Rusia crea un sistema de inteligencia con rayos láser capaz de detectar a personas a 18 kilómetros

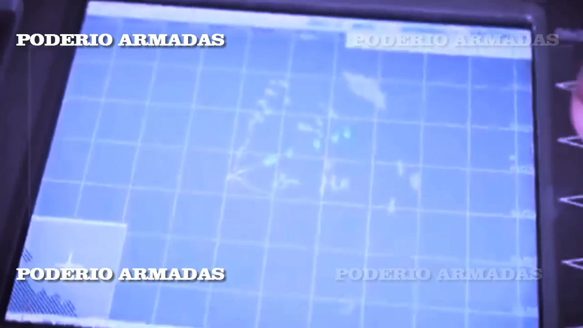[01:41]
Rusia ha desarrollado un sistema de reconocimiento láser que detecta a un hombre a 18 kilómetros de distancia. Rusia ha desarrollado un sistema de reconocimiento de última generación capaz de detectar e
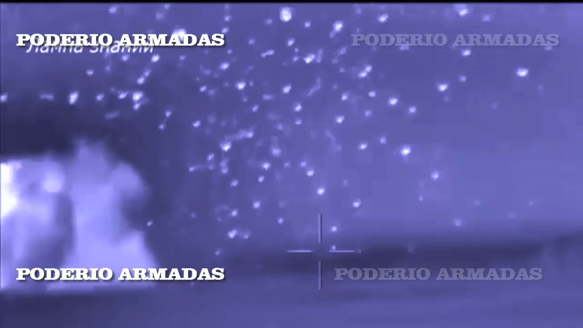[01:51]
identificar a una persona a una distancia de 18 kilómetros mediante un rayo láser, informó a RIA Novosti una fuente del complejo de la industria de defensa.
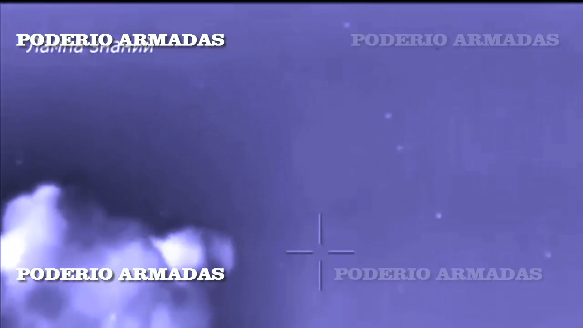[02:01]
El láser se dirige, se refleja, se devuelve y se detecta.
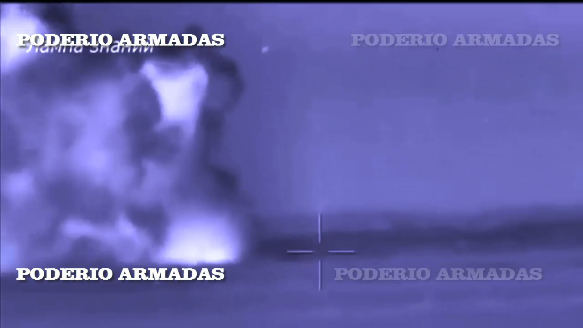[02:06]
Identifica a una persona a una distancia de hasta 18 kilómetros, dijo la fuente.
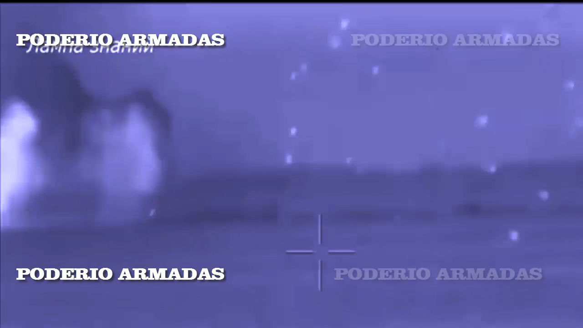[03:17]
óptico electrónico portátil Ironija para apuntar y vigilar los ataques.
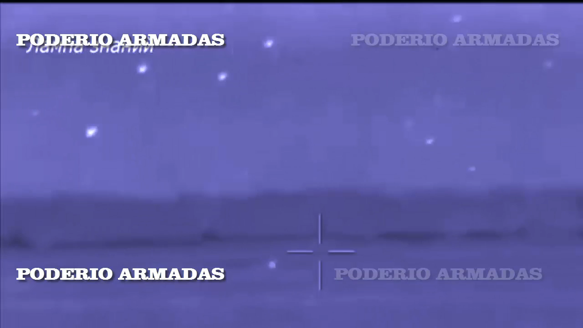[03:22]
El sistema óptico electrónico portátil Ironija está diseñado para observar y recopilar información sobre el terreno, incluida la detección de diversos objetos.